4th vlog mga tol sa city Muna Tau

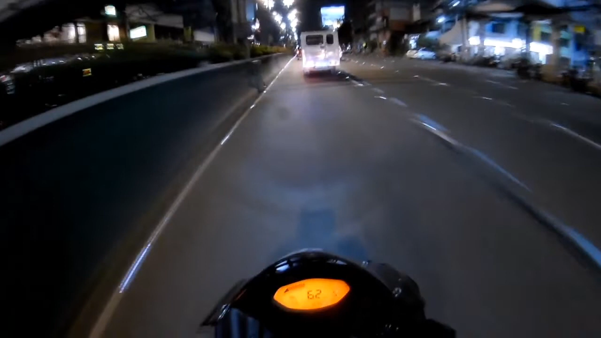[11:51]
Grabe oh. Pero pag mga dumaan ka dito mga alas 5 mga tol, nako, Diyos may, napapamura ka sa traffic dito. Hindi tulad ngayon oh, na dumaan ka, mga pag racing-racing ka pa. Paano masabi?